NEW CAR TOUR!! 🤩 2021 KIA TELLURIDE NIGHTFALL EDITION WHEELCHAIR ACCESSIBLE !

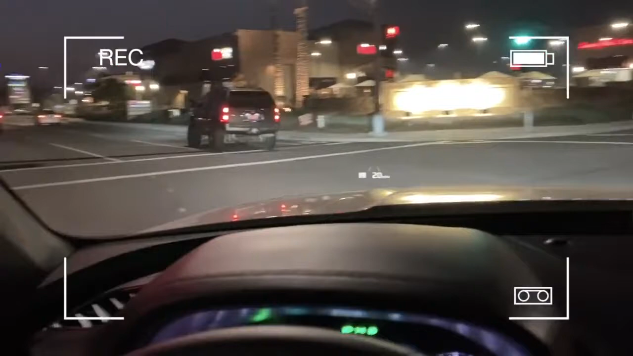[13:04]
But once I drive, that will tell me the speed limit of the street and also my current speed. On top of that, you see the two little, it's very light, but you can see the two fainted lines on there.